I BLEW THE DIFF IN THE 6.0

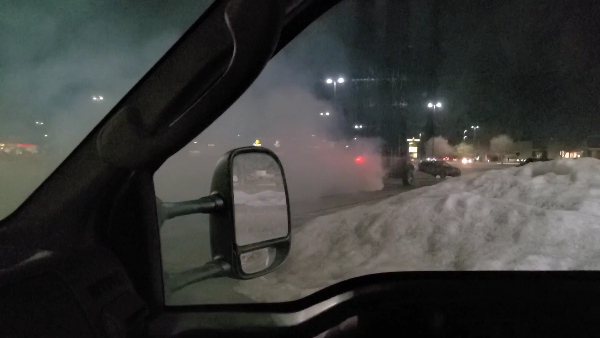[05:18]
Are they? I hope so. I don't know. They're doing tons of burnouts.
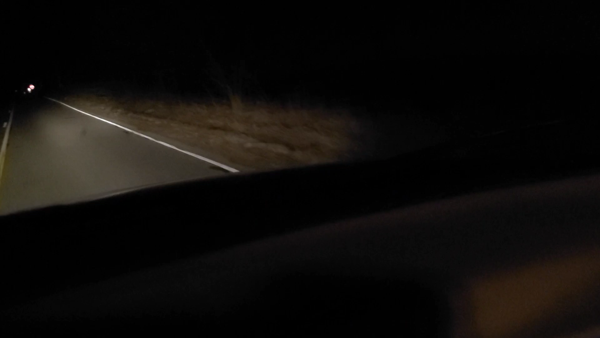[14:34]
Come here little raccoon It's up here by this telephone pole There he is You little idiot There he is, we're gonna hit him No, no, no! It's gonna hit him Idiot Can't be eating the garbage off the road That's illegal Is that another one?